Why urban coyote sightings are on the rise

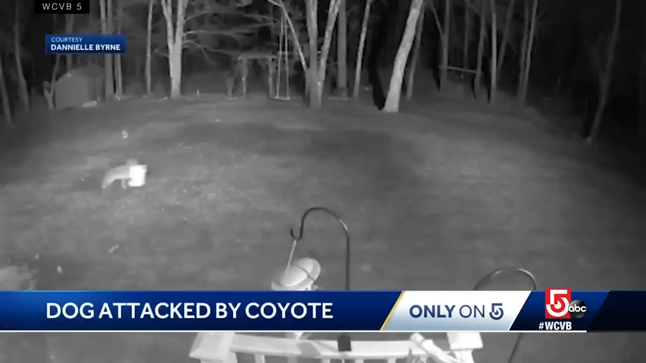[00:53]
But they've also made news for attacking pets, and sometimes even people. For a coyote that attacked a six-year-old.